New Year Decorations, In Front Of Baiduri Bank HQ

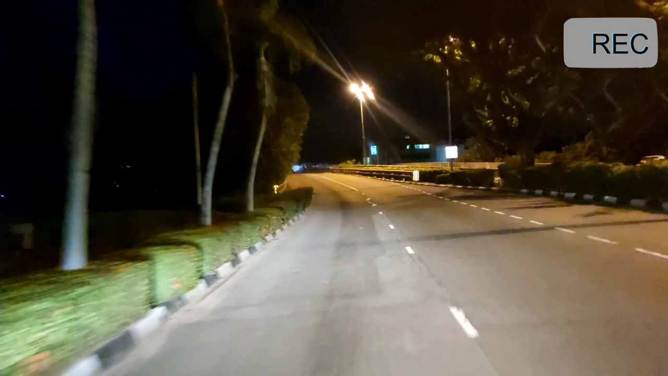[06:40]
Sebagai mengakhiri video ini, saya akan membawa kawan-kawan untuk melihat suasana pada waktu malam di Jalan Gadung.